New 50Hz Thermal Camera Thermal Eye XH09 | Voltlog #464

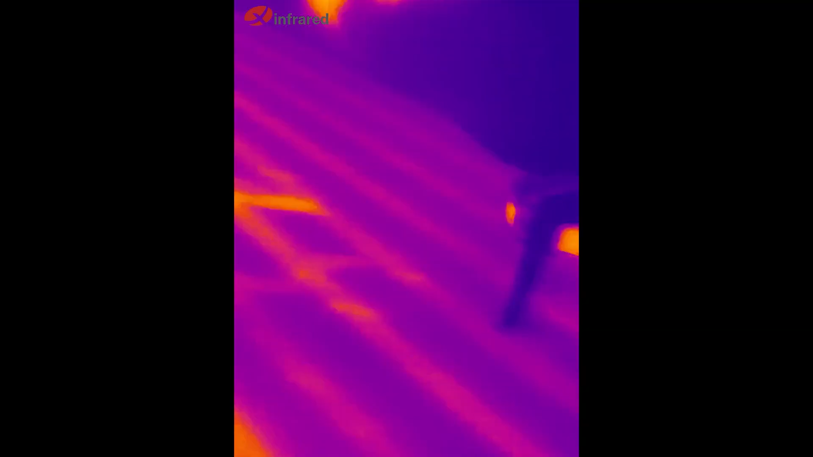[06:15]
here is for example my robot vacuum cleaner doing its thing and at the same time we notice the
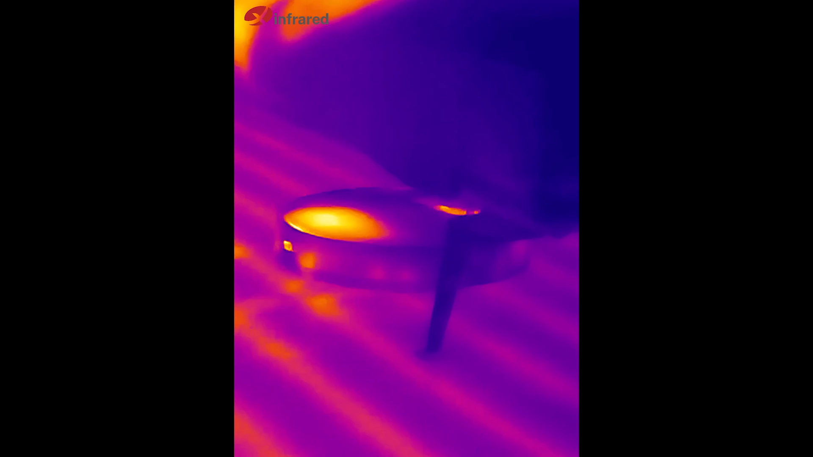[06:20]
underfloor heating pipe work which would be impossible to inspect without such a tool.
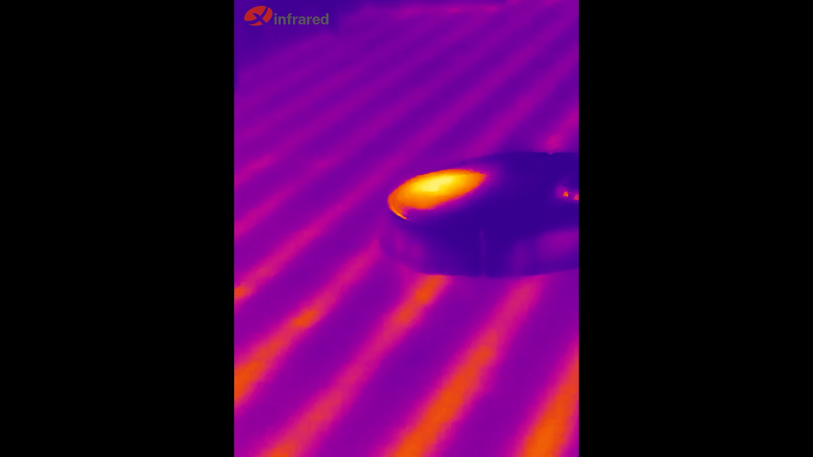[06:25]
So if you have a scenario where you would benefit from this higher 50hz refresh rate,
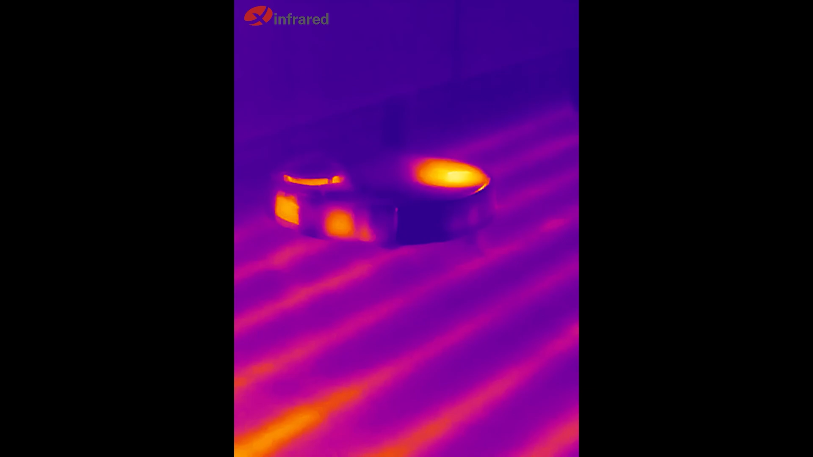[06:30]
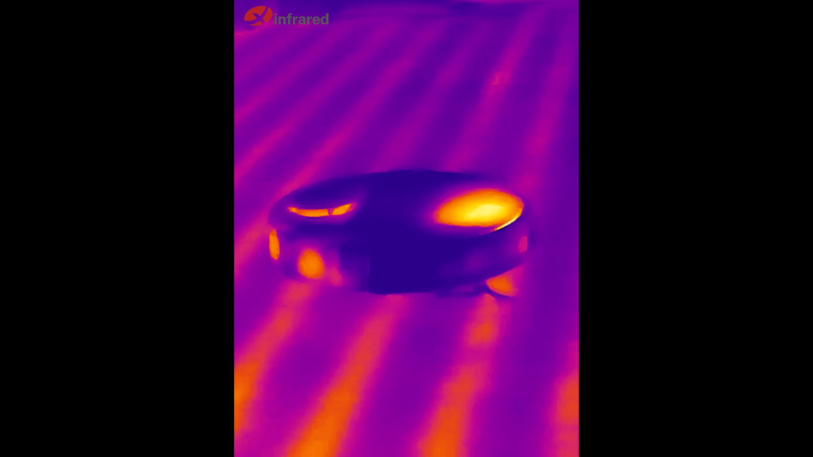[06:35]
the relatively high or at least unmatched resolution in this price range and you also appreciate some of the general purpose usage that you would get out of this camera model,
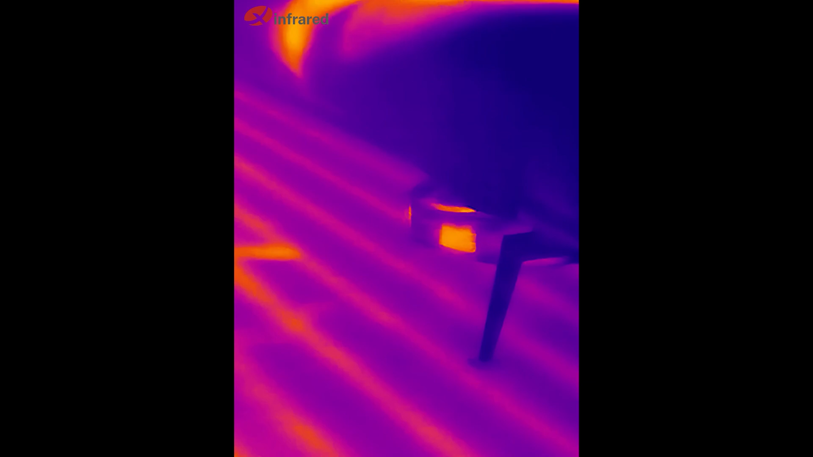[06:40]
you should definitely consider it for your purchase.